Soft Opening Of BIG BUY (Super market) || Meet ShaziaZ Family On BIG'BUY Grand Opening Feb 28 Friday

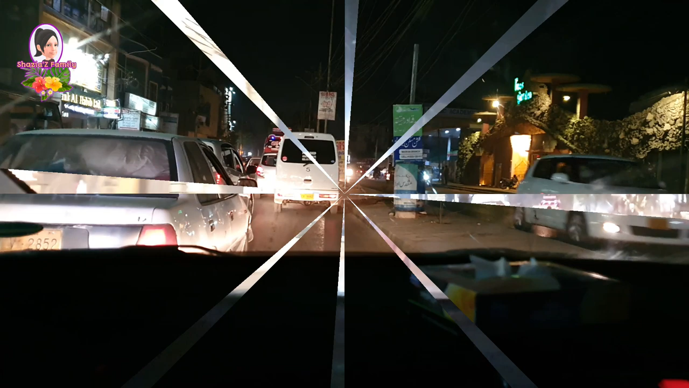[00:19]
जा रहे हैं बिग बाय सुपर मार्केट के सॉफ्ट ओपनिंग पर।
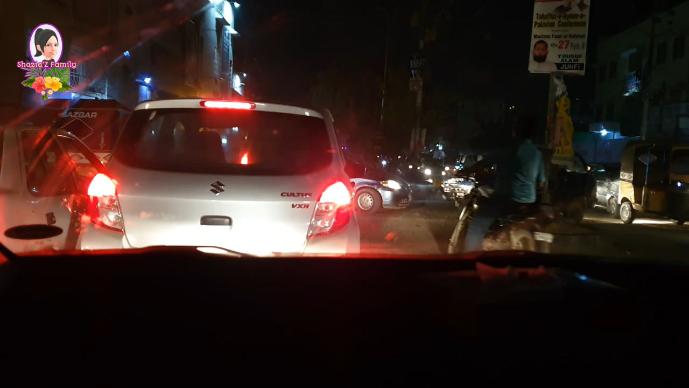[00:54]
रोड से गुजर रहे हैं, ये अबुल हसन अस्फहानी रोड है, कराची में रहने वाले बखूबी वाकई। और इस वक्त 7:30 का टाइम है शाम का, बस हम थोड़े ही से फासले पे हैं और पहुंचने वाले हैं।
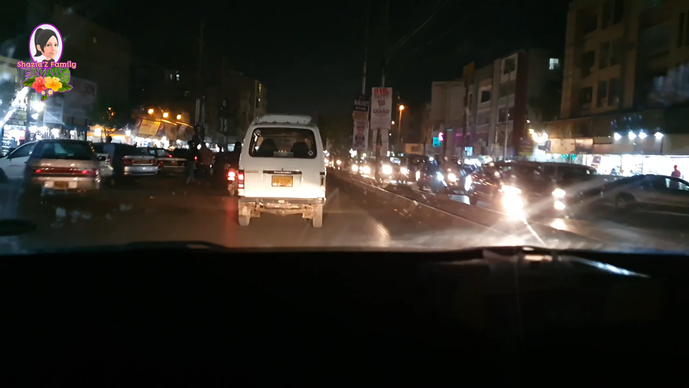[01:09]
जी तो ये देखिए,
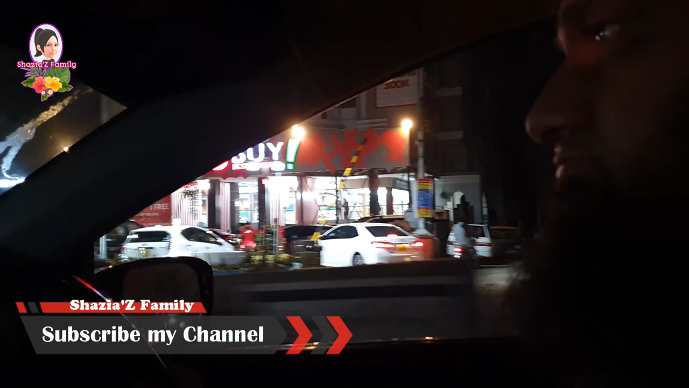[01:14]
पहुंच चुके हैं हम बिग बाय सुपर मार्केट के बिल्कुल पास, और बस अब आगे से हम यू टर्न लेकर आएंगे।
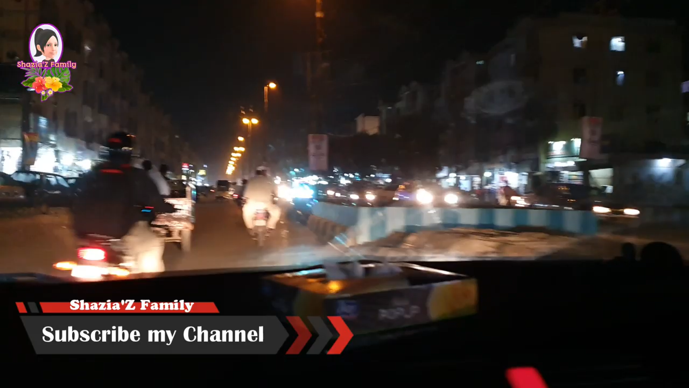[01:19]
और गाड़ी रोड अबुल हसन अस्फहानी रोड पर ये बिग बाय के नाम से सुपर मार्केट की आज सॉफ्ट ओपनिंग है।